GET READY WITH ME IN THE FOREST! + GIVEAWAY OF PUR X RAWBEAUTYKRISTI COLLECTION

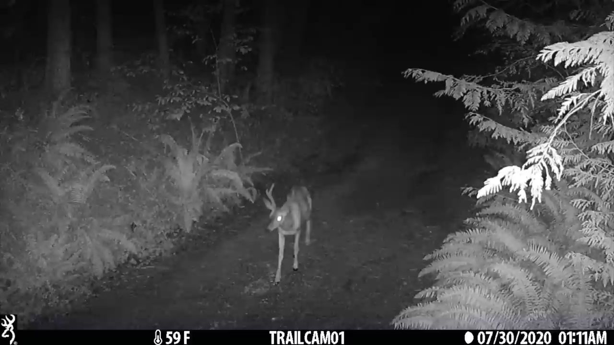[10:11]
many sightings of deer and they're pretty nocturnal. So we see them at night come through mostly. And there's been really, really cool ones coming on the property. Not only that, I don't know if you guys saw the video. I posted it to the Sweet Life Instagram page, but I also shared it to my Instagram stories. We were here and I was actually filming the video that you guys last saw. It was the target video that went up on Friday.